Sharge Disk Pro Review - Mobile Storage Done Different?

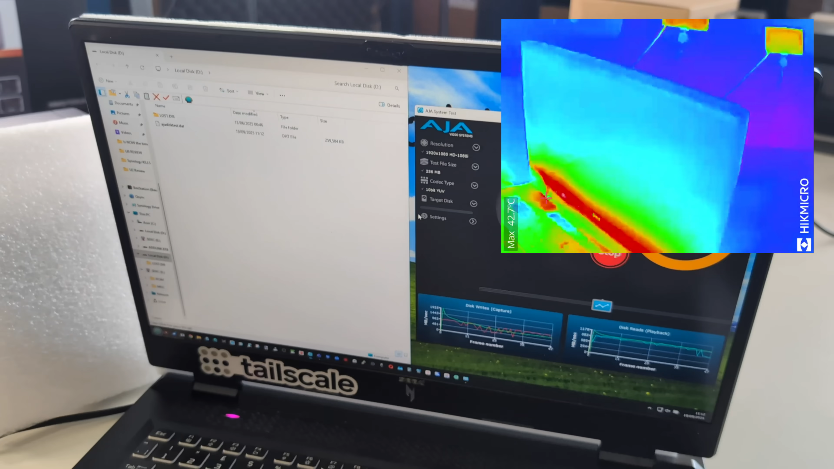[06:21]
On screen: max 42.7°C
Now, for that fan, let's talk thermals, let's talk noise.
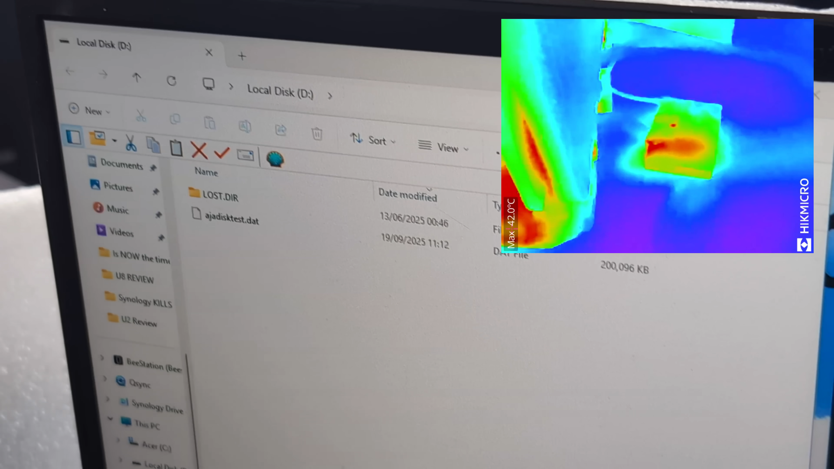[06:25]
On screen: max 42.0°C
In terms of thermals, when I had the fan turned off,
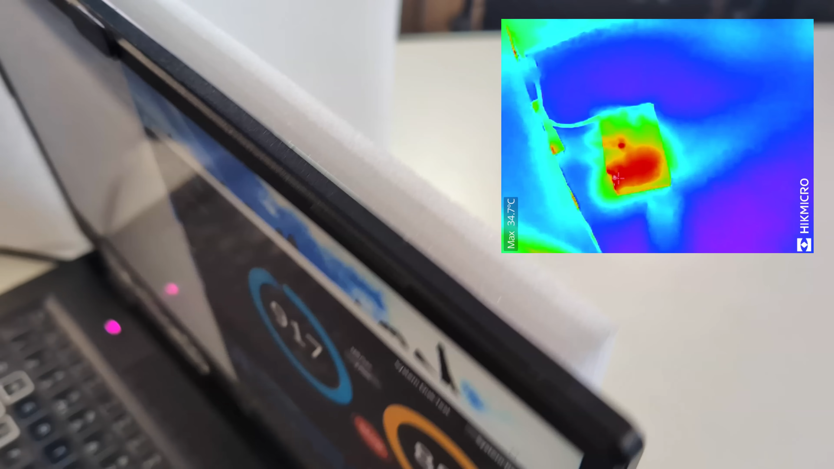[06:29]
On screen: max 34.7°C
the SSD reached temperatures of around 35 to 37 degrees.
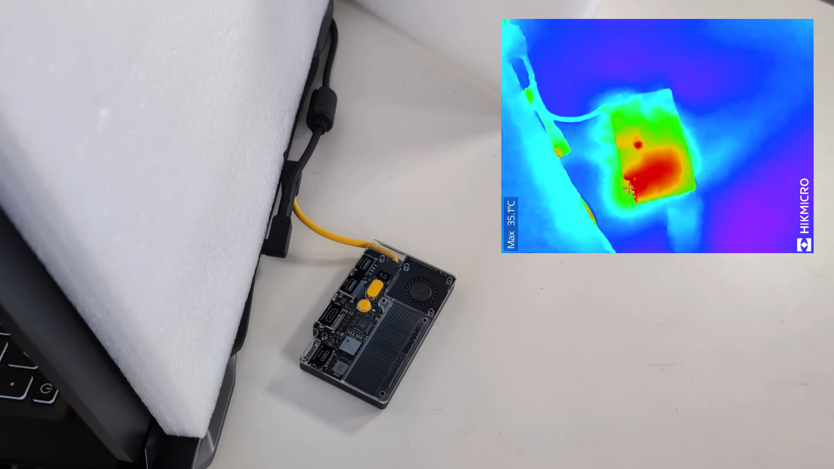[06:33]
Again, you can sort of make out a little bit of my laptop in the recording there, which did skew the numbers briefly,
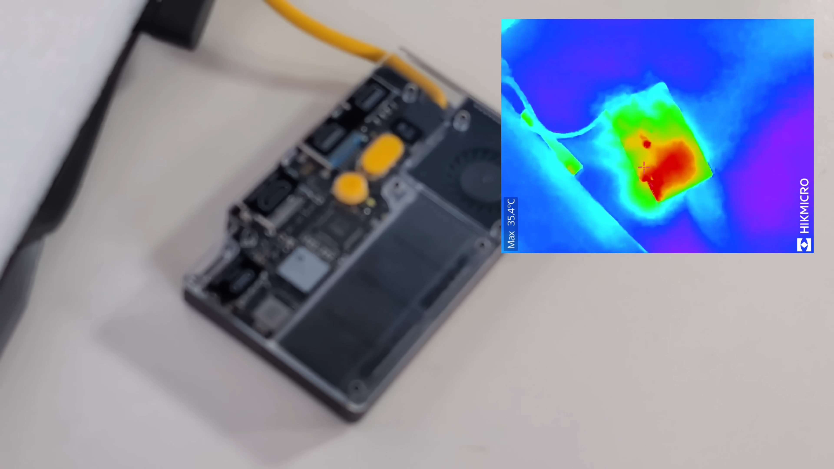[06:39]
On screen: max 35.4°C
but it was around 35 to 37 degrees.
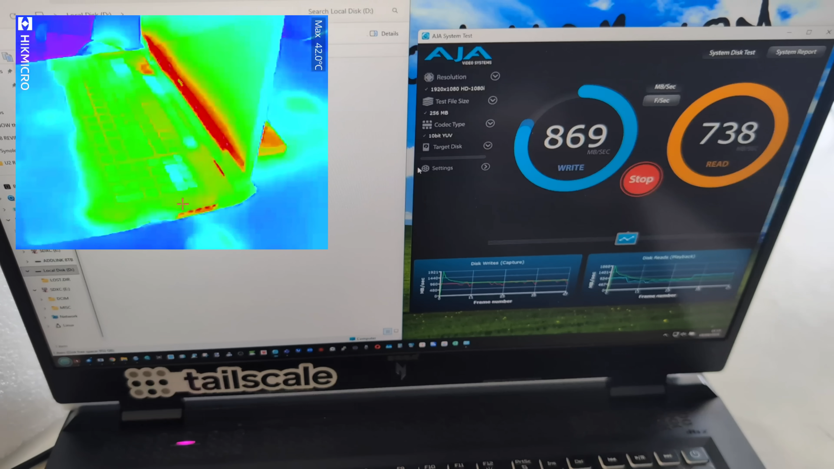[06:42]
But during the sustained AJA testing there, I went ahead and had the fan set to the auto mode,
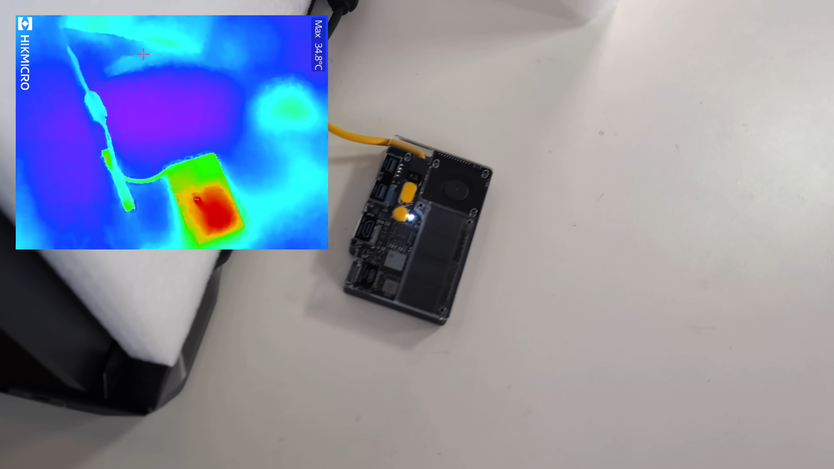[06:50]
On screen: max 34.8°C
which starts at 7200 RPM that can be ramped up to in turbo at 10,000 RPM, and we saw it drop to 34 to 35 degrees dissipation on the outside. And again, we saw the internal SSD reading there on Crystal Disk info,